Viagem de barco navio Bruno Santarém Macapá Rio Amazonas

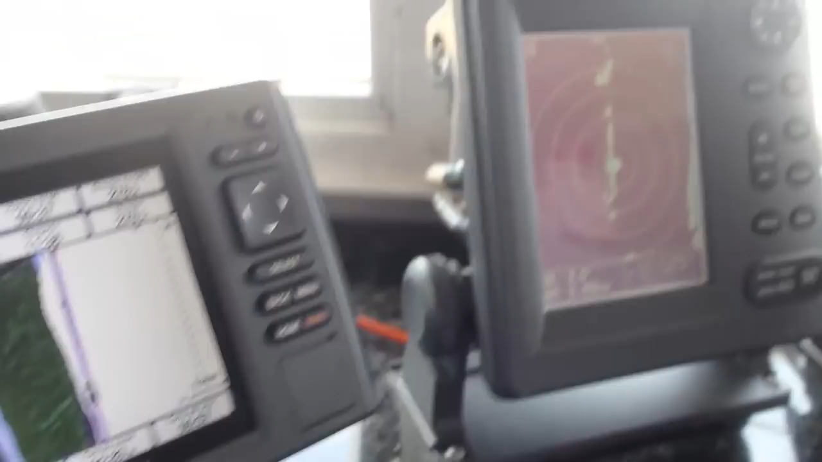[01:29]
Hoje nós temos equipamento moderno, como a sonda, o radar,